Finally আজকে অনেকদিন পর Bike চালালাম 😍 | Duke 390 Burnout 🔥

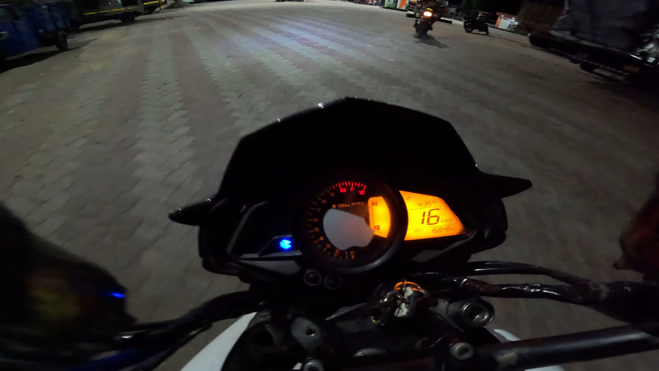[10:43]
আমার গাড়িতে একদমই ফিউল নেই ভাই দেখতে পাচ্ছ, তো চলো ফটাফট ফিউল আপ করে নিই। দেখো গাইস মনস্টার পালতে গেলে ভাই 800 টাকা তেল ভরতে হবে, আর এরকম ছোট বাইক পালতে গেলে ভাই 300 টাকা তেল ভরলেই হয়ে যাবে।